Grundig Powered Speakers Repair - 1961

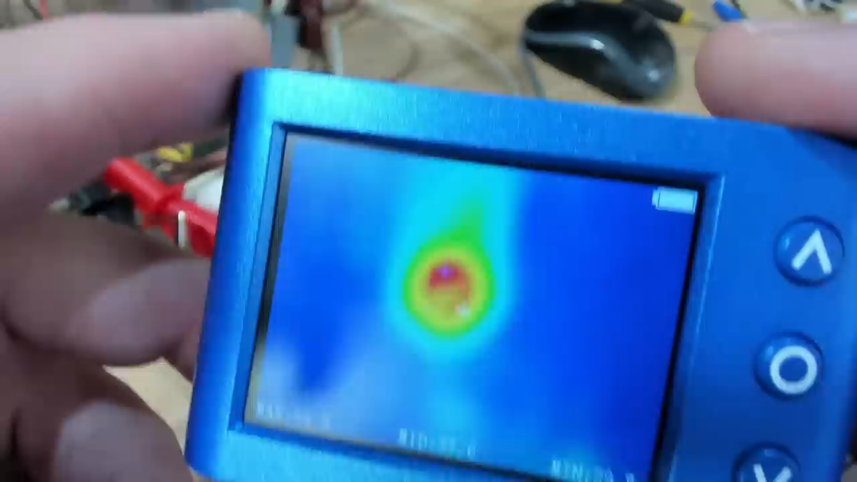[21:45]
I'll just see how hot that resistor is getting. It'll be around 50 odd, I would think. And that's only 44. So that's fine.
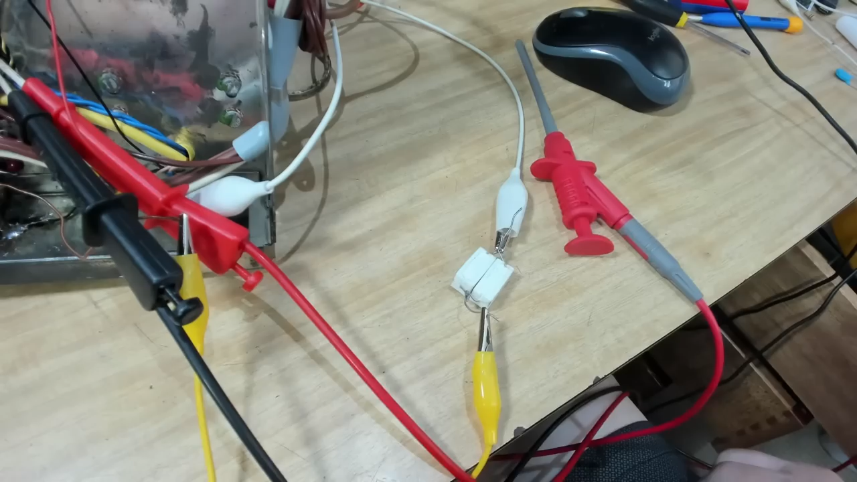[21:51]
That resistor will be fine.
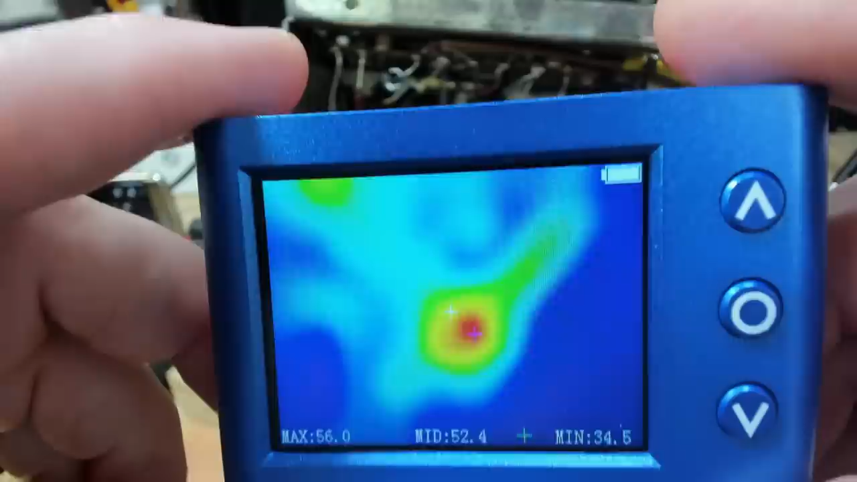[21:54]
Here's the big one I put in and that's running at 56 or seven or something around there. That's about exactly where I want it. So that's good. I'm happy with the way that's working. I will take all this stuff off.